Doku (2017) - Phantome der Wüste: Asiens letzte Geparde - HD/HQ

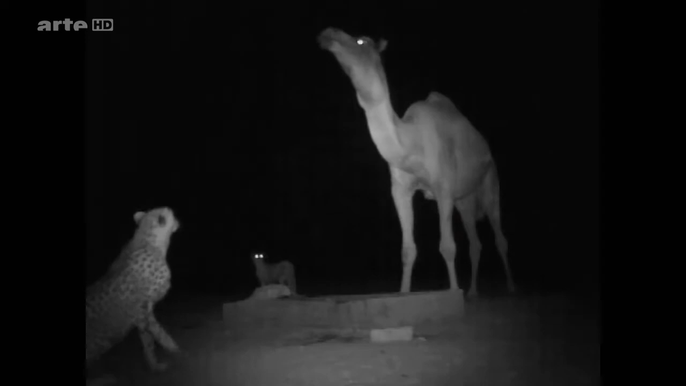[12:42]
Nein, das Dromedar setzt sich durch. Und das kann Folgen haben.
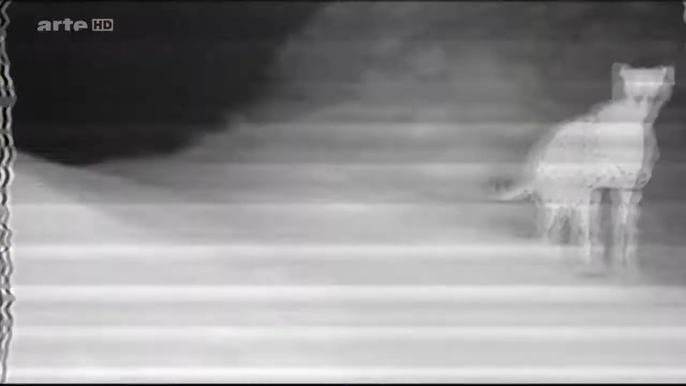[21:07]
Er bleibt unbeeindruckt und markiert sein Revier.
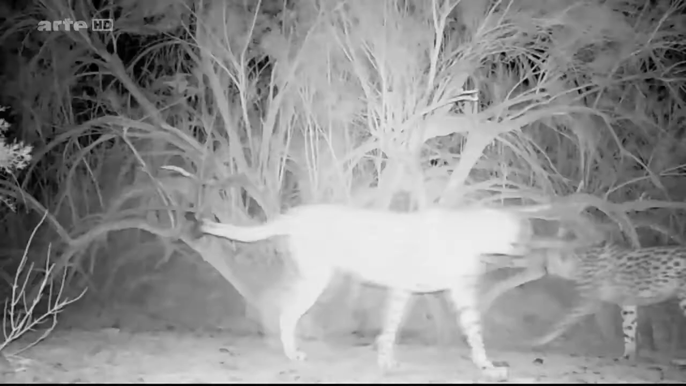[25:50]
Hier waren nur alte Bekannte, die zwei Brüder.
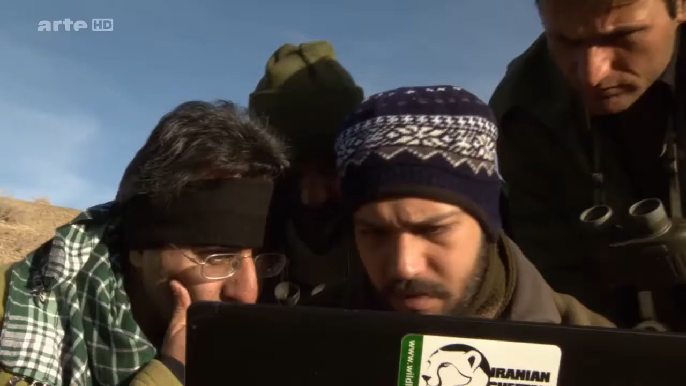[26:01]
Wer hat ihre Nachrichten gelesen?
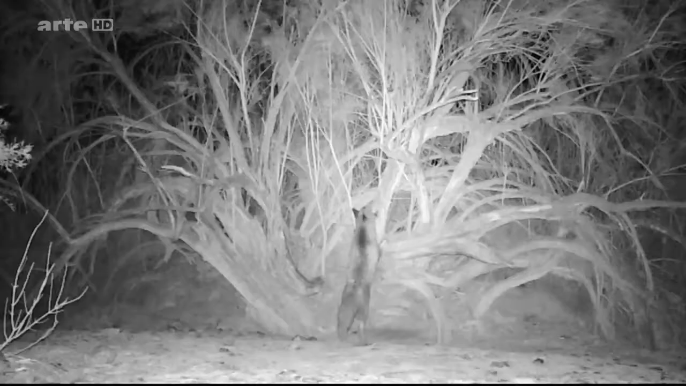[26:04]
Nur dieser kleine Nachbar. Fehlen die Weibchen auf den Bildern wirklich nur, weil sie scheuer sind?
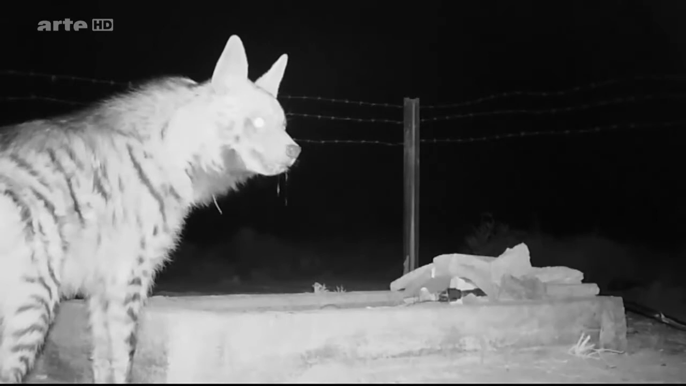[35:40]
Eine Streifenhyäne. Gefährlich für junge Geparde.